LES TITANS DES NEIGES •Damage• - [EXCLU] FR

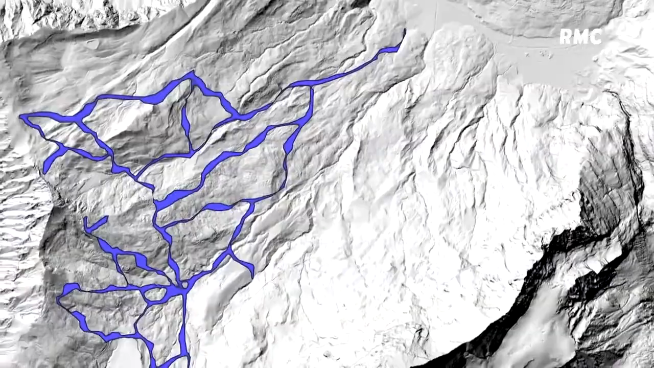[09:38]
Alors que maintenant, avec la cartographie, ça nous permet quand même de se déplacer avec le SNOSAT en occultant toutes les vitres du véhicule si on veut.